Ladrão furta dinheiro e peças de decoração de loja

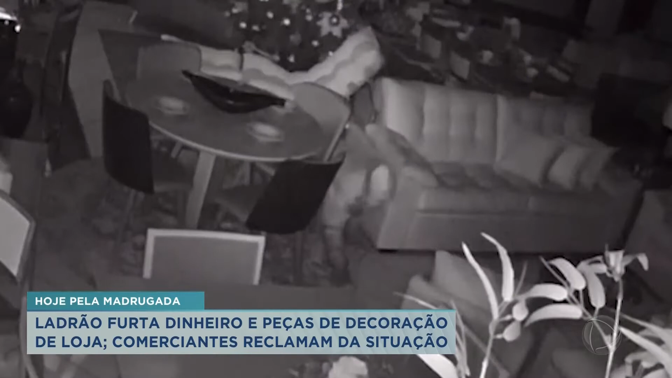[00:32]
Já no interior da loja, o criminoso aparece engatinhando entre os móveis. Depois, caminha pelo local. As imagens não mostram, mas o suspeito pega alguns objetos e vai embora. Um susto para os funcionários que chegaram logo pela manhã para trabalhar.